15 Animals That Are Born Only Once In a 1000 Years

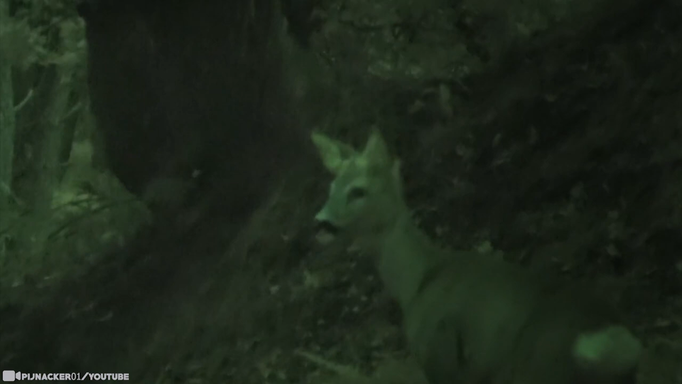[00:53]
Another one will likely pop out of his head at one point or another, but you can't deny how cool that looks for the time being, especially on infrared.